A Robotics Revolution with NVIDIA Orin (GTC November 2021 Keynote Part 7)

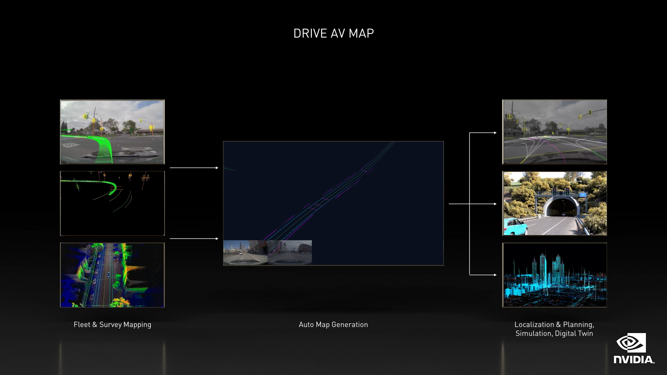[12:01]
We do both survey mapping and fleet mapping. Fleet mapping crowdsources, or with one car, incrementally builds up a drivable map.
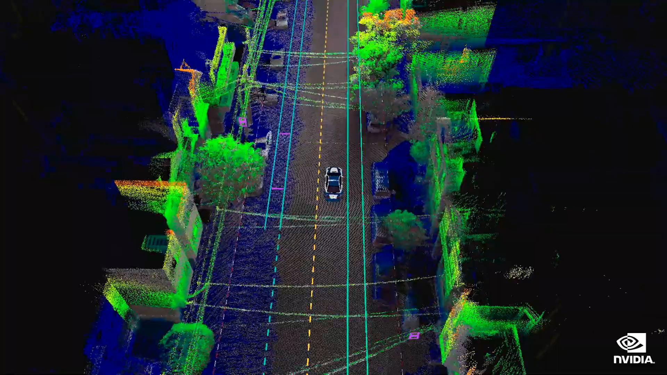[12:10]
Survey mapping is a fleet dedicated to mapping. We will have a fleet to survey map the most popular areas in the world.